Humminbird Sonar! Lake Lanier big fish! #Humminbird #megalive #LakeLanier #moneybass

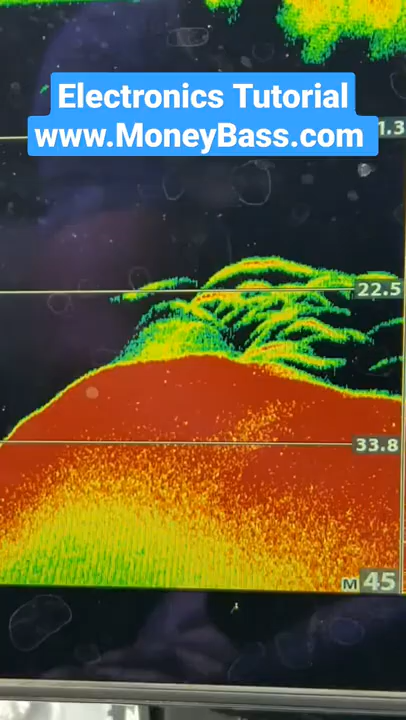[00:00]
so those look like some very catchable fish and the thing about that is for me it's like how do you want to catch those fish you can catch them on drop shot
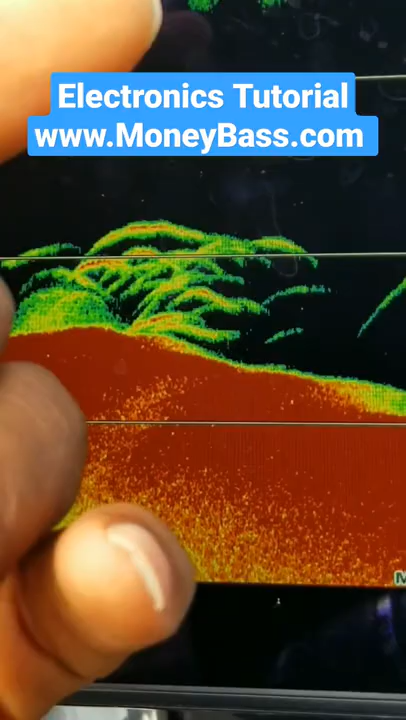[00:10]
I can throw a spy bait out there throw a swim bait these are sitting at about 22 feet